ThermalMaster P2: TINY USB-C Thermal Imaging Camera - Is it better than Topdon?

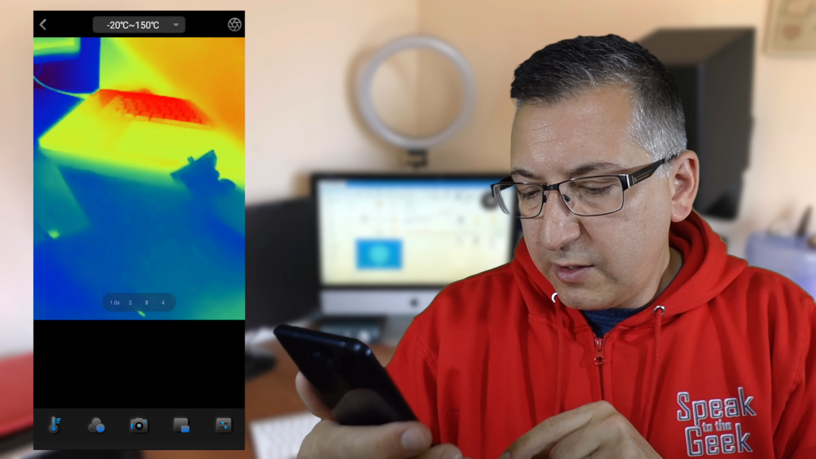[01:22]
You can tap the colour scheme button and actually choose from one of many different colour themes that are
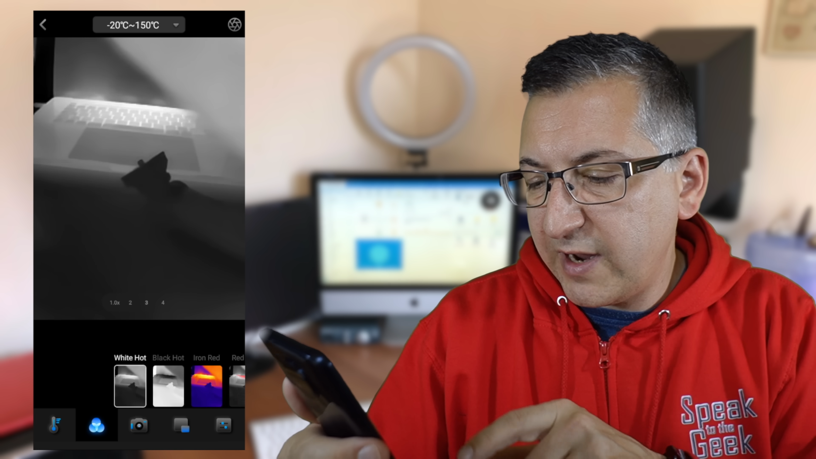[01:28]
available like white hot or black hot or iron red, which is probably the one that you're most familiar with.
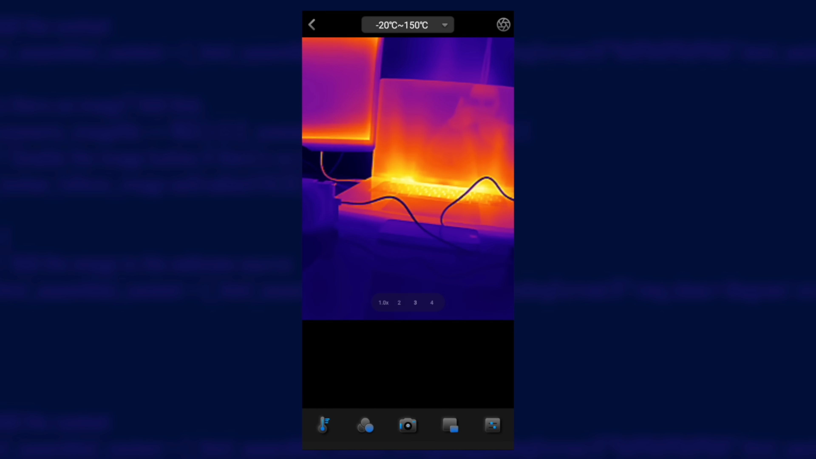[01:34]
When you're in iron red mode, you can actually enable the on-screen scale by going to settings,
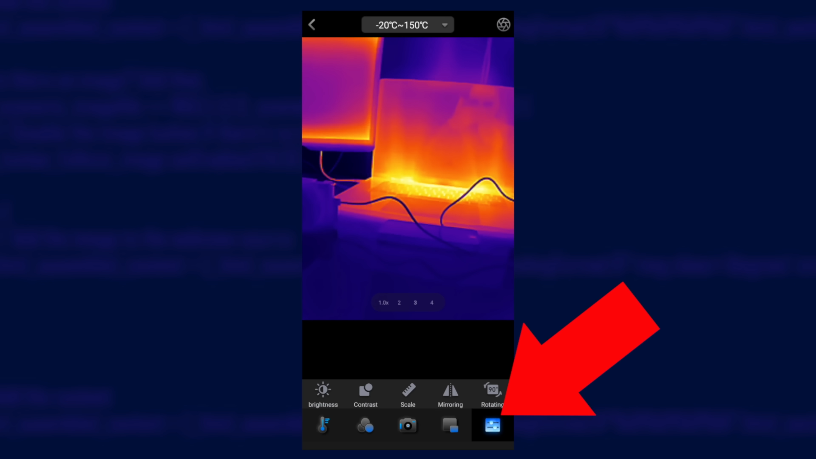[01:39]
tapping scale, and then it will show you a useful key and the range of temperatures in view.
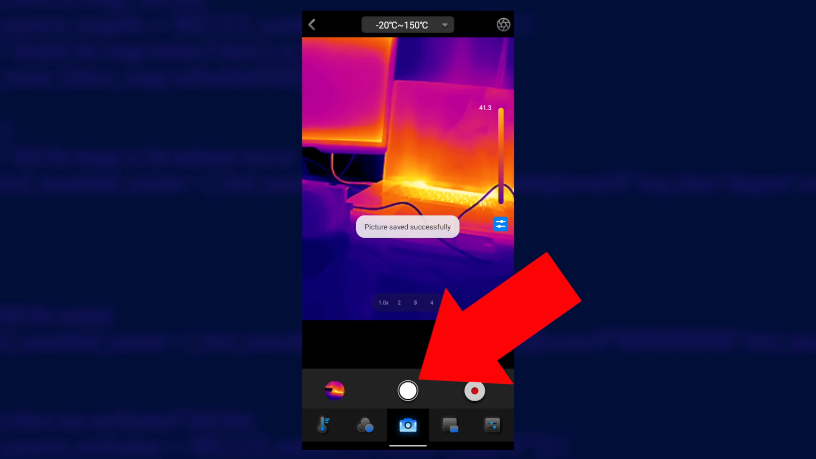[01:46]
You can take still photos with it and record videos too, which are both pretty bog-standard features that you'd expect.
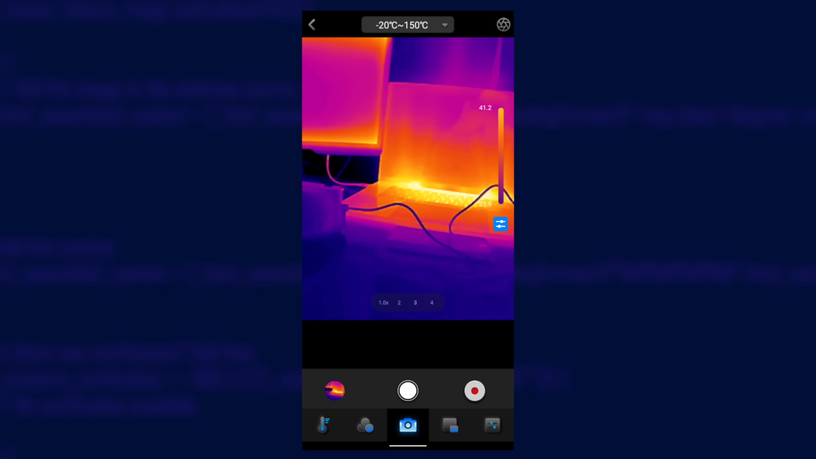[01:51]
You can pinch to zoom too, but be aware that this is a digital zoom function only, and it gets a little fuzzy the more you zoom in.
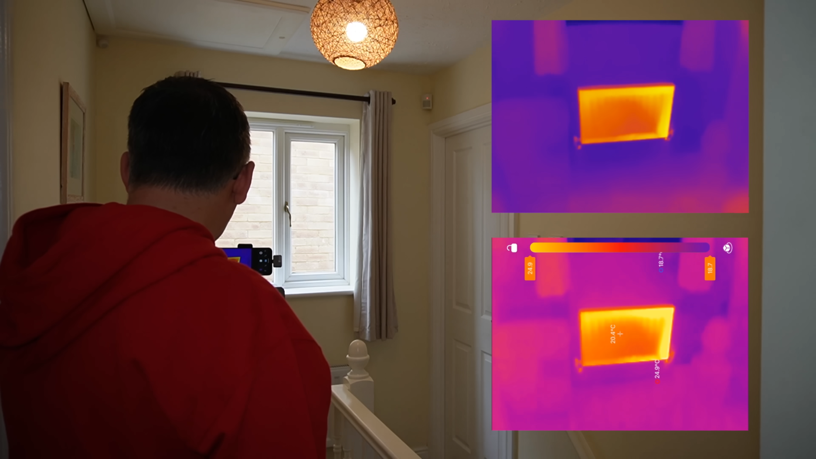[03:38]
Well, I've put the radiator on, so we can actually see the difference in quality there. The Topdon is making everything look quite purple, but on the thermal master it really pops out. The radiator shows us a totally different colour, so there's a very different approach to the way that they're using the colour schemes on these cameras.
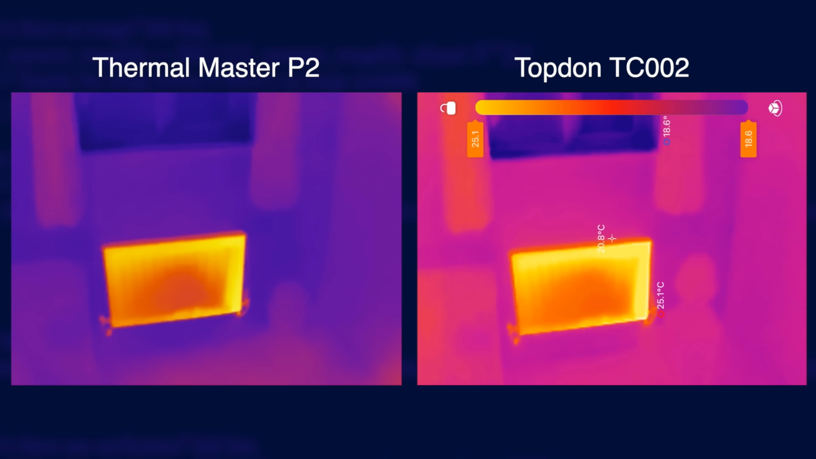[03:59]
If I point up at the infrared motion detector up there, it's a lot clearer to see it on the Thermal Master than the Topdon. It's kind of hidden on the Topdon. It sort of merges in with the background. You can clearly see that on the Topdon it shows the outside being colder, so that's probably a bit better, but it's still very visible on the Thermal Master too.
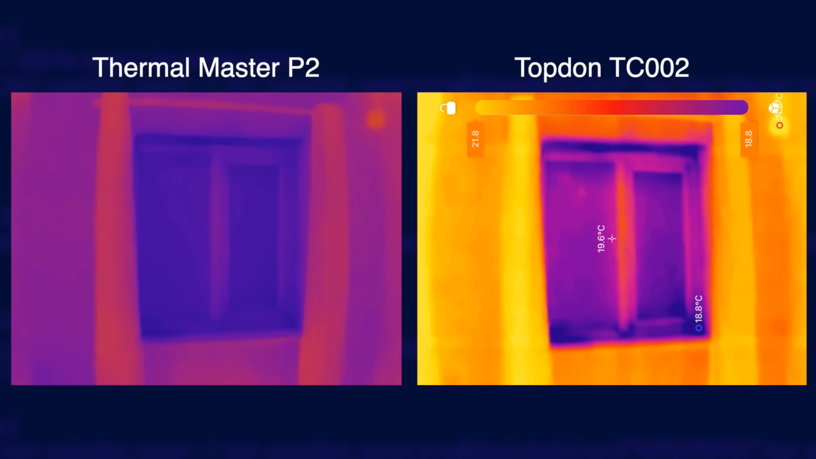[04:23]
On screen: spot 19.6°C
And then if I point down at my cat, she's obviously quite warm and you can see her paw prints on both of them.
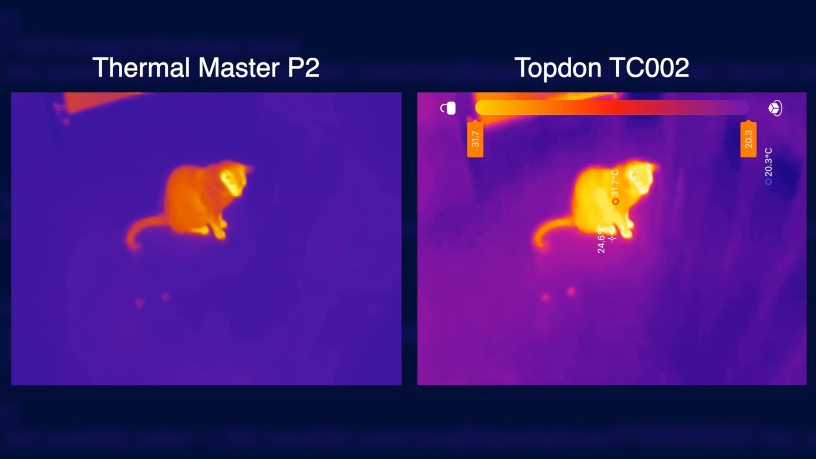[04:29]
So I think that on balance the Thermal Master P2 is slightly better.